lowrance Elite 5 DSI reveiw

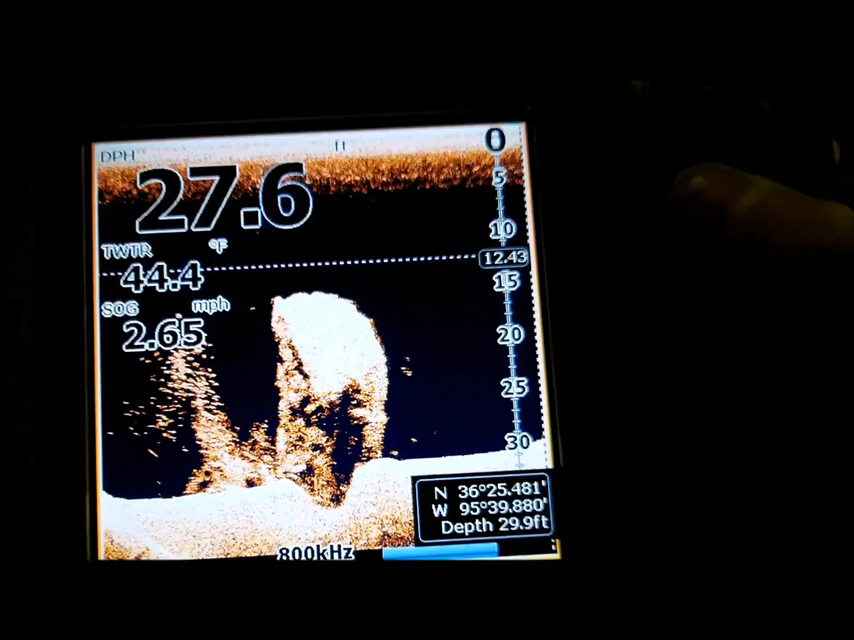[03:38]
On screen: water 44.4°F, speed 2.65 mph
a huge ball of bait right here just sitting on a little weeds
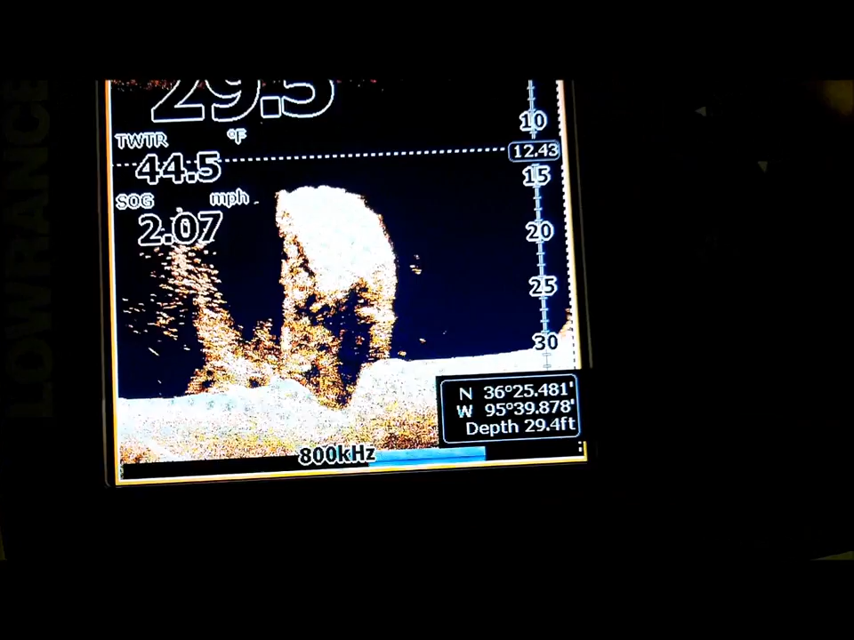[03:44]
On screen: speed 2.07 mph
some more rocks all
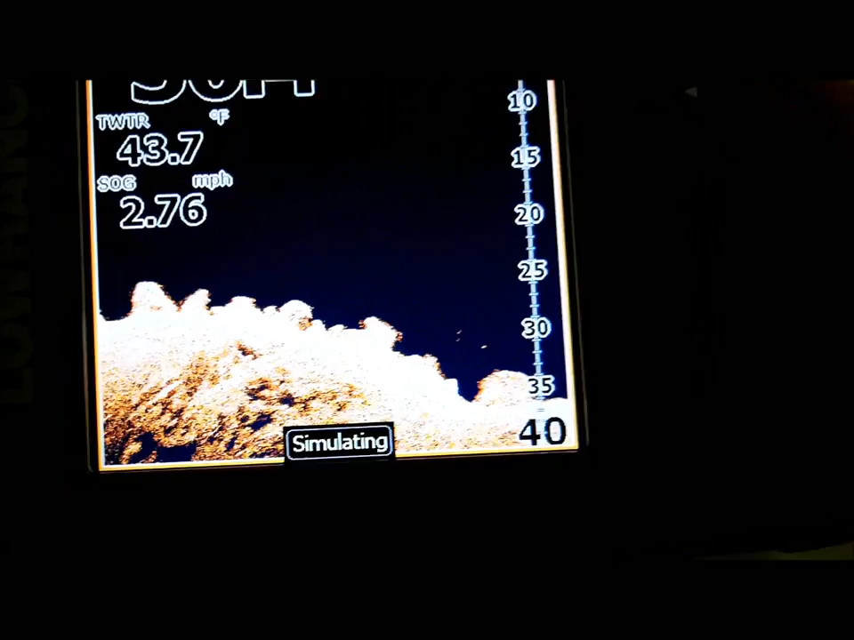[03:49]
On screen: water 43.7°F, speed 2.76 mph
right so now if I want to get out here all
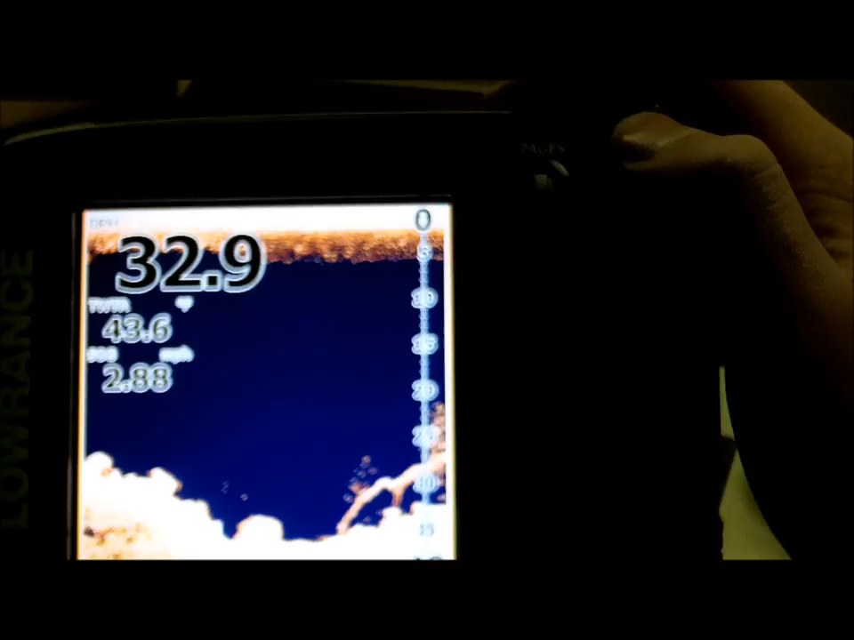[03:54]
I gotta do is go to pages and this is what I normally fish with
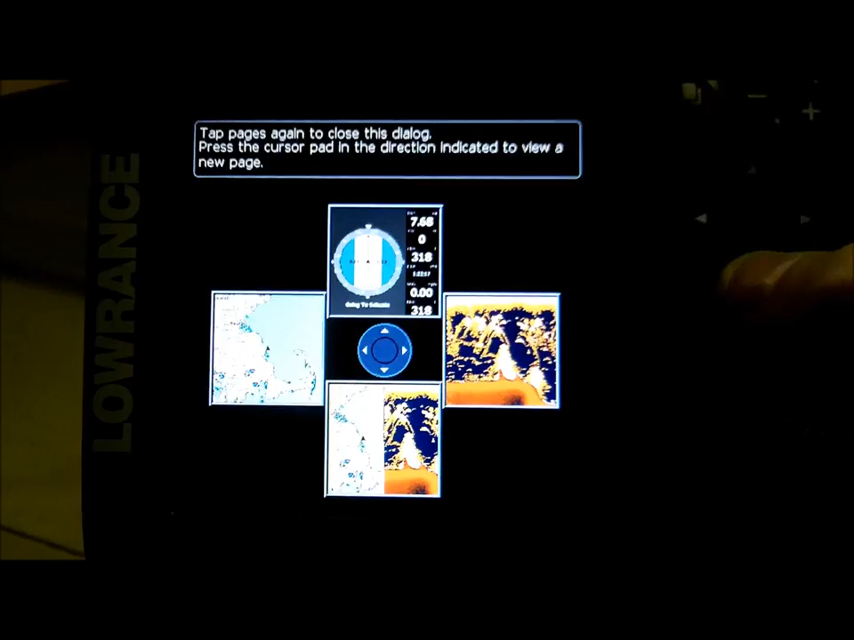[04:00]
this is just powers lake I already got
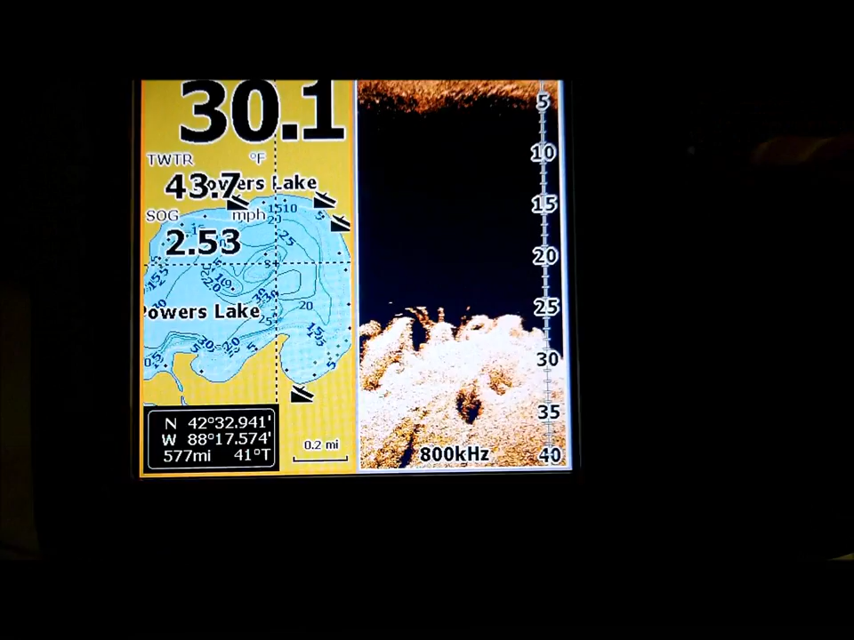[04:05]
On screen: water 43.7°F, speed 2.53 mph
powers pulled up on here maybe the first lake that I fished this year anyway but this
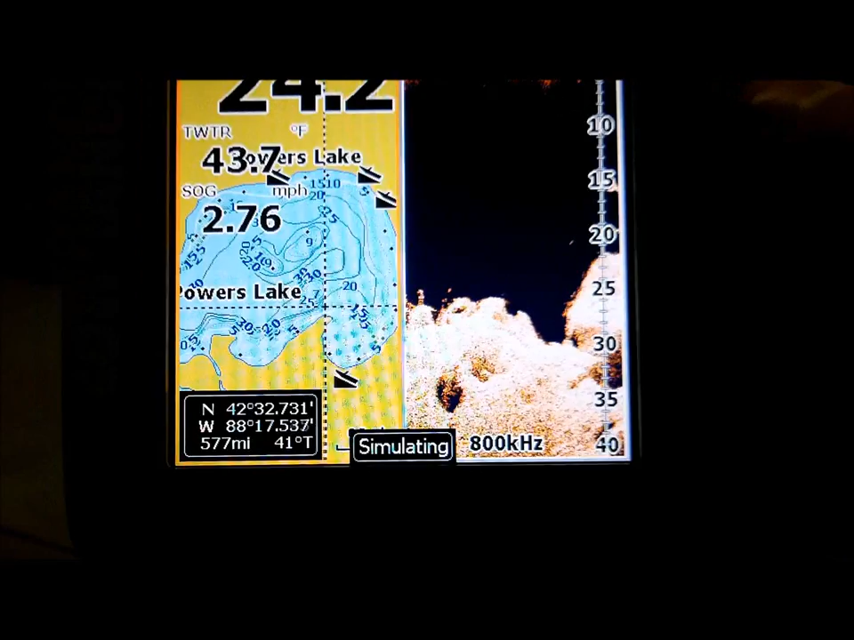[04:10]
is I already know the spot where we were catching all those gills it's way back in
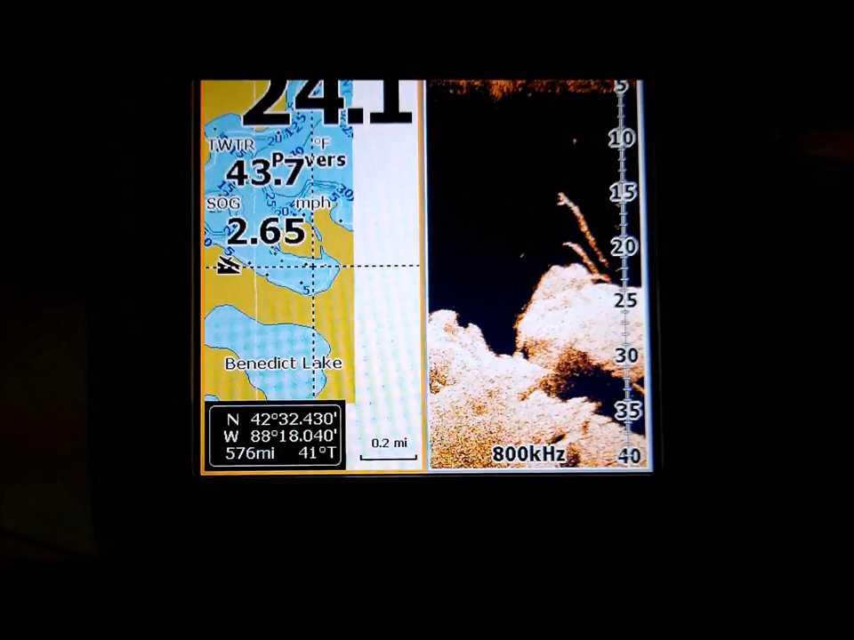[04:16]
On screen: water 43.7°F, speed 2.65 mph
here right about here so
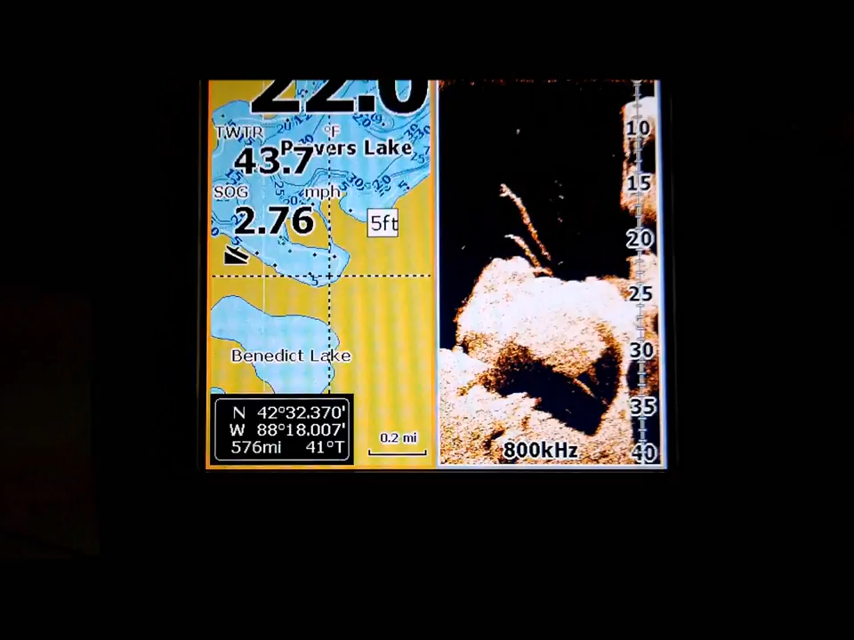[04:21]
On screen: water 43.7°F, speed 2.76 mph
as you can see the sonar is still going to be running then I can take take
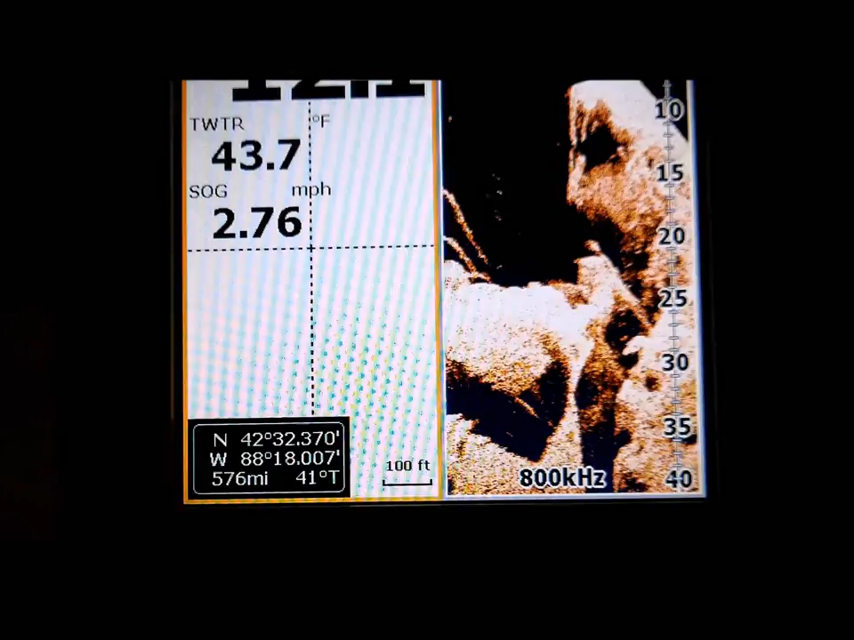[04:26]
On screen: water 43.7°F, speed 2.76 mph
my GPS and zoom way in here you
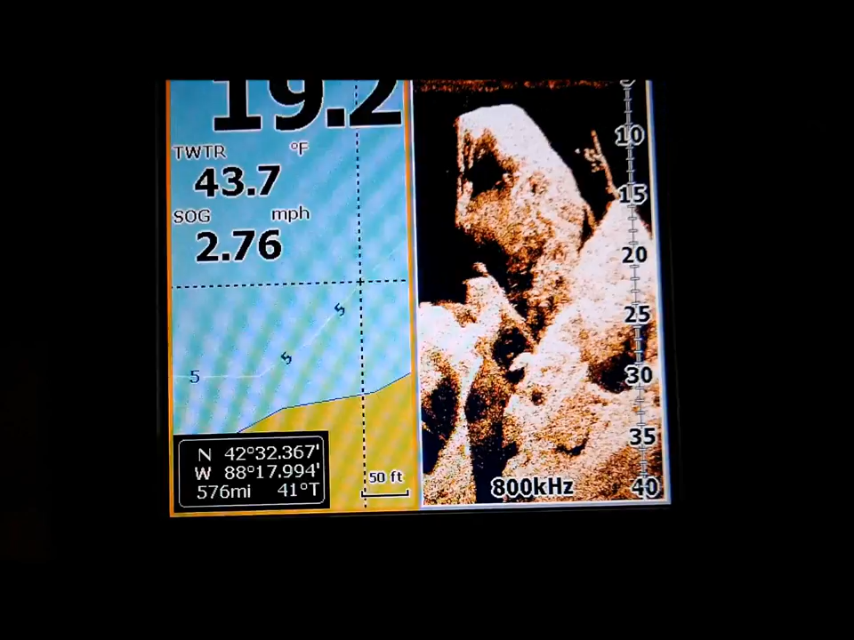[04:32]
On screen: water 43.7°F, speed 2.76 mph
know if I wanted to I can make a waypoint or whatever but uh it's pretty nice and if you go pages